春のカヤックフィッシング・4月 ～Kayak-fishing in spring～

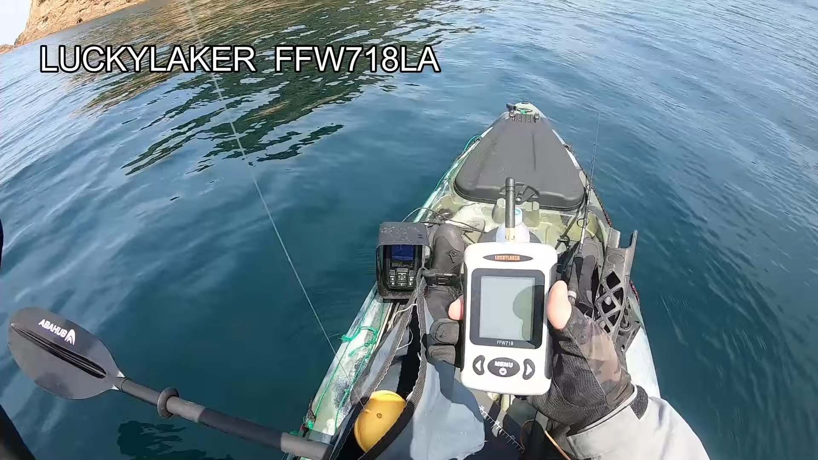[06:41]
下に映るもんなんかすぎるこれ便利かなと思って買ったんですけど試しにちょっとやってみましょうか沈めて